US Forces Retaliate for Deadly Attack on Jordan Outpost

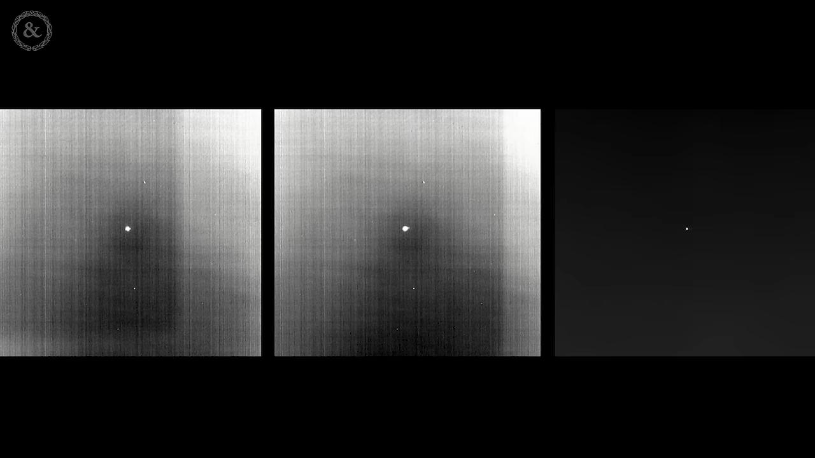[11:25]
The radar offers flexibility of fixed relocatable CURFS and mobile KU-720 deployment options.
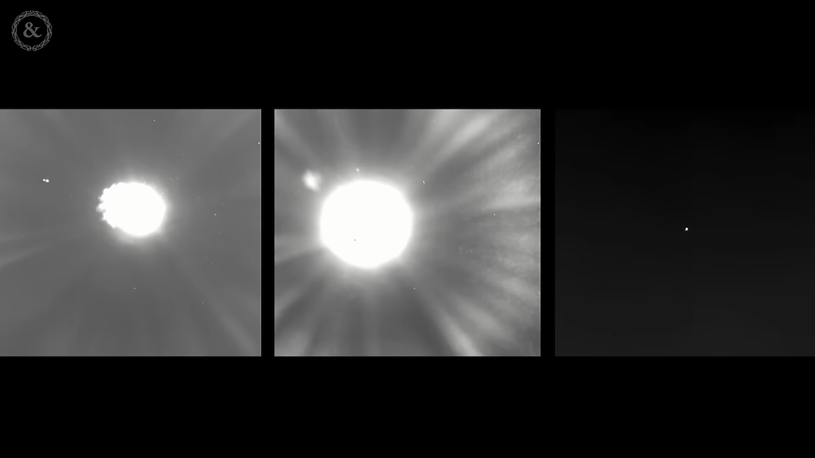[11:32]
Precision-targeting CURFS discriminates between actual targets and clutter.
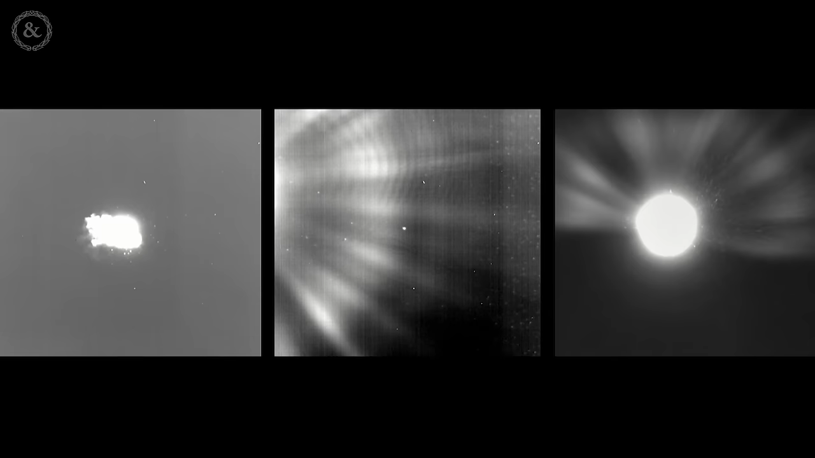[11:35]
These proven capabilities are crucial components of the U.S.